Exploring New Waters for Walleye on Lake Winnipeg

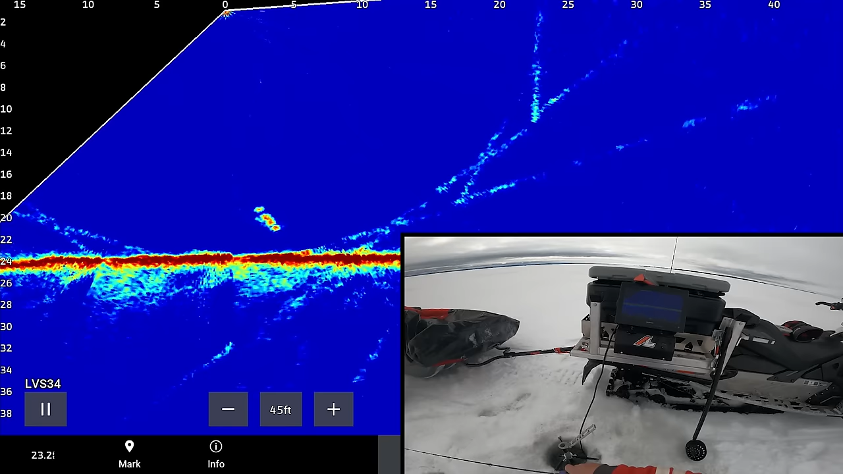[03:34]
Here we go. Come on. Come on.
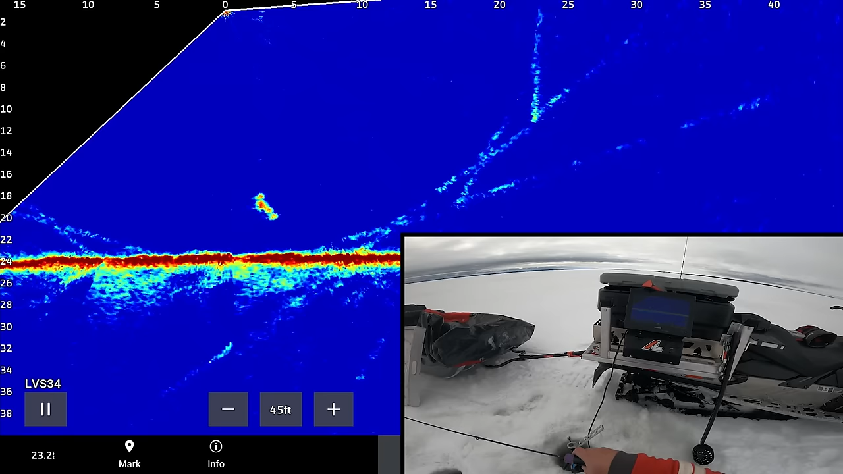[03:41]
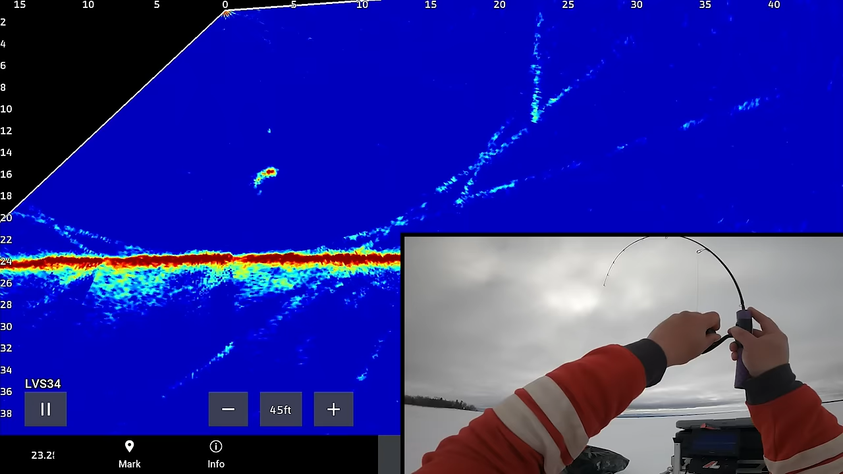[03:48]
What a light bite. Wow.
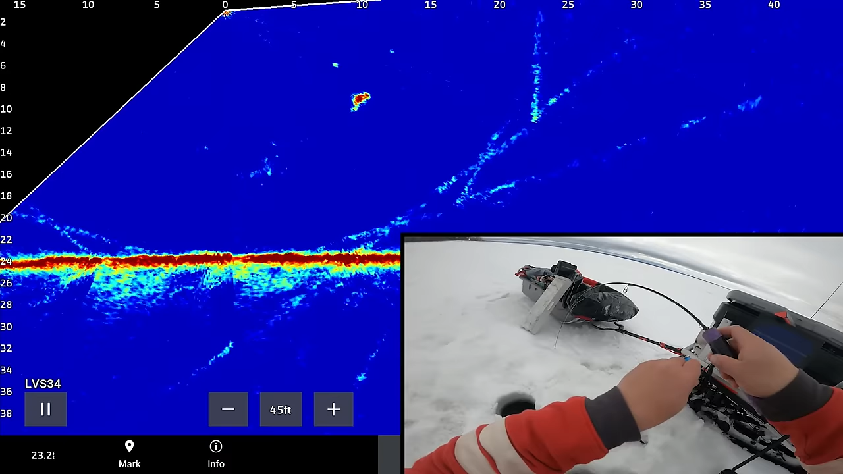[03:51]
That fish was not aggressive. We're on the board. We're on the board with the walleye. I'm pretty sure it's a walleye anyway. It looks like a walleye on the live scope.
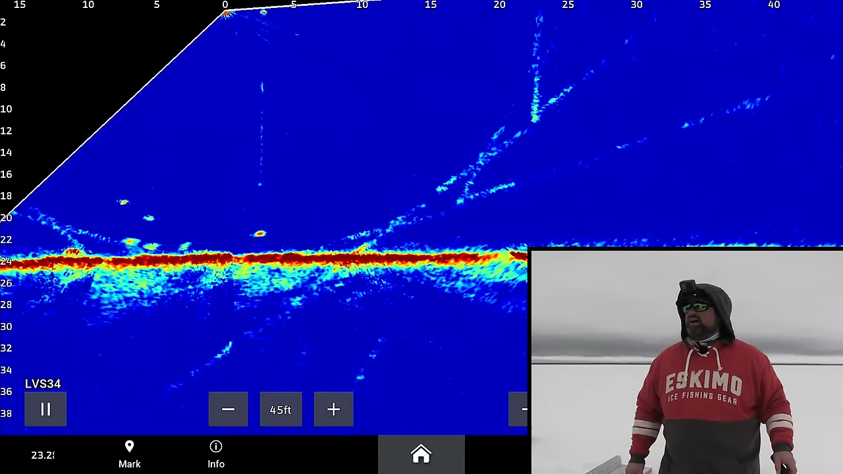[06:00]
Another fish here on the bottom. There's definitely some smaller fish kicking around. Like I said, that was one of the nicer marks I've seen so far. Lots of little ones with little marks where they could be, uh, little ciscos, could be perch, could be little walleye, but we'll see what happens. We'll stick it out here for a little bit anyway and see if we can catch some more walleye.
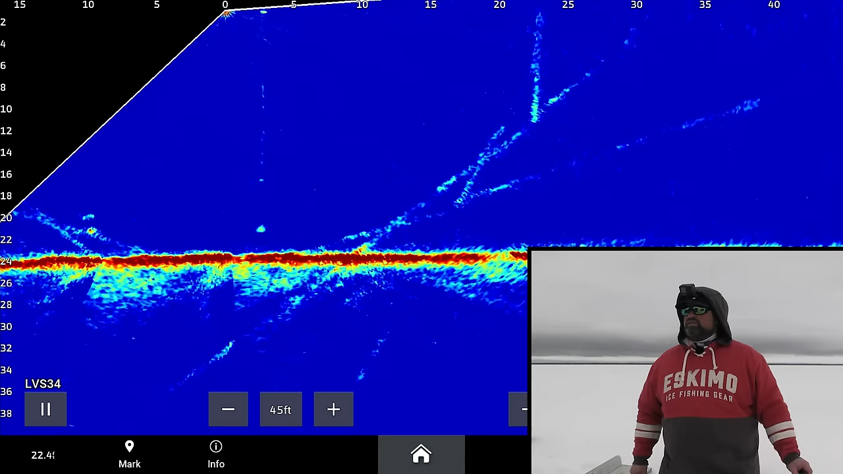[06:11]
Even though I'm fairly mobile, as you know, it's a lot harder to move around ice fishing period. The less you can move around, the better chance you have, I feel like, with stacking a bunch of numbers.
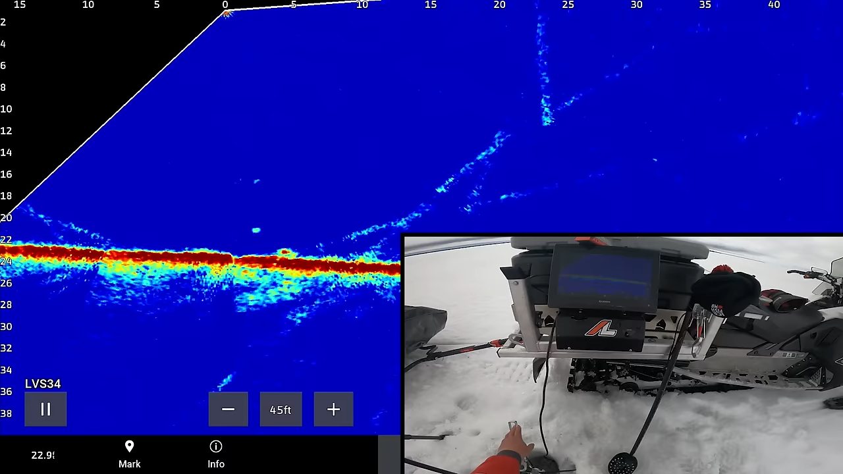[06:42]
Oh, oh, oh, oh. Oh, it's smaller. It's smaller.
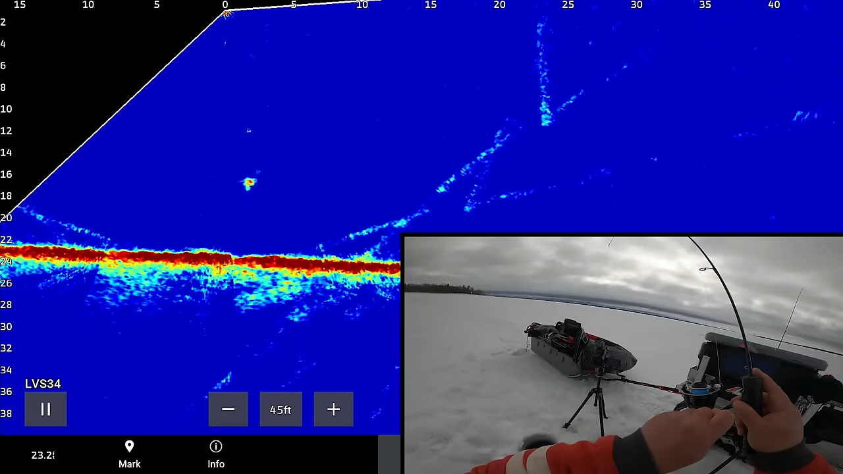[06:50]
Maybe like an eater. Maybe like an eater size, which is good. One of these days I'm going to cook some fish on the ice. Not today.
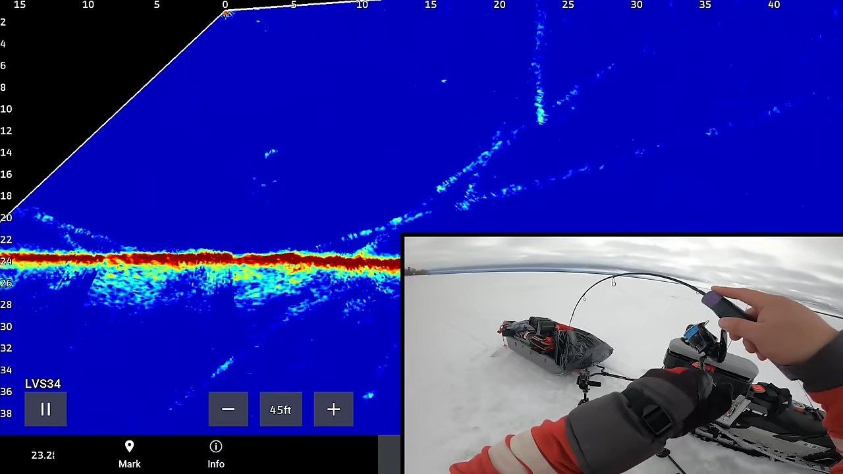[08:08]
I want to hit it hard. Aggressive. Aggressive fish that one was. I like to see that.
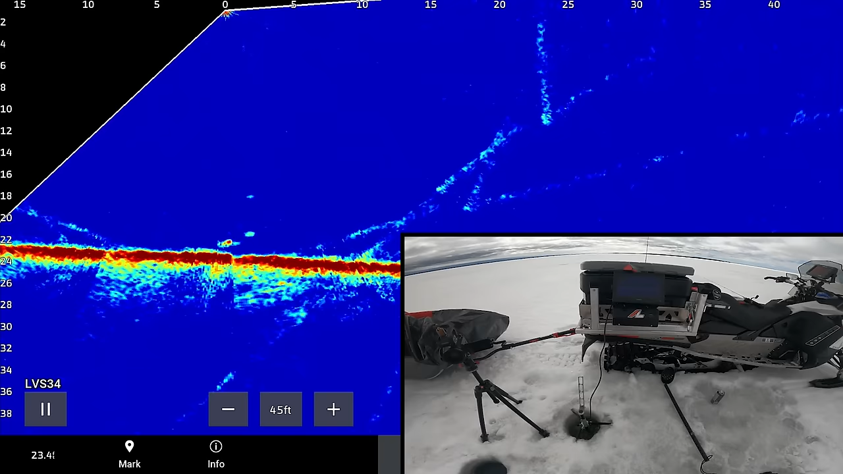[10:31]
Come on. Come here. Come on. Oh, it's small. It's small.
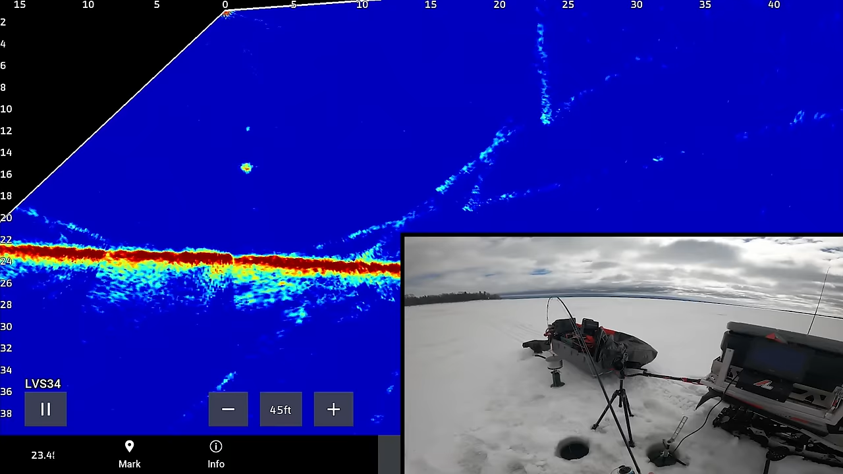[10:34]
It's either a sauger or a perch, I bet. It's tiny. It's tiny.
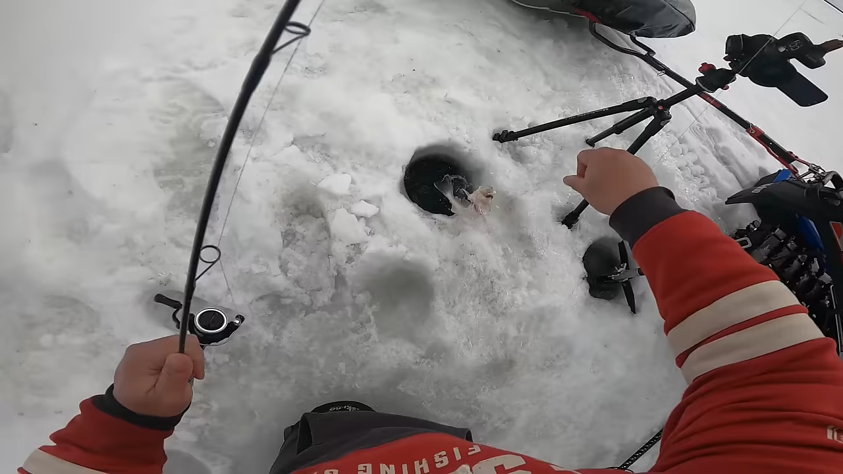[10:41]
It is a sauger. A very, very light colored sauger.
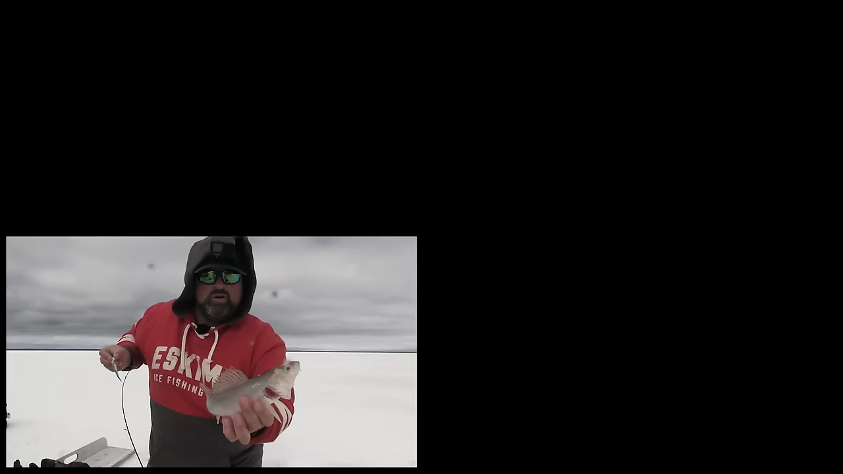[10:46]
Well, those guys don't count for anything. They count for a sauger. And that's about it. Didn't get my bait though. Aha! Didn't get my bait. Up. Rise. Rise. Rise. Come on.
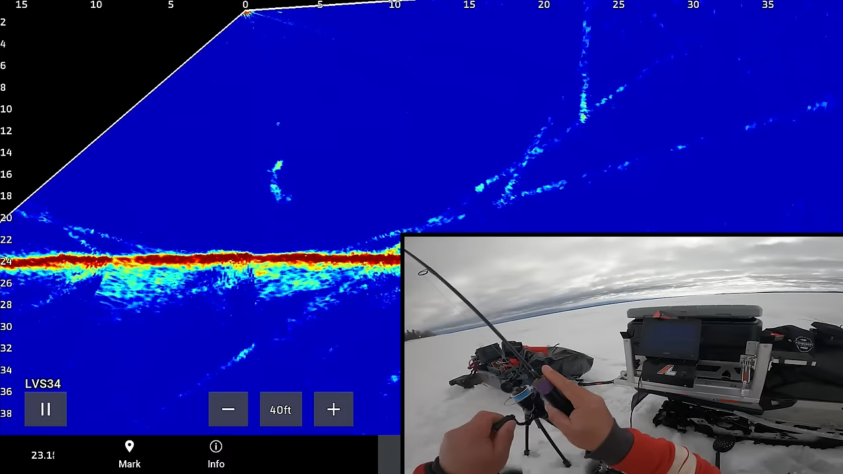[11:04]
Little eater. That one at least rose up off the bottom. I've had some fish come by, deny me completely.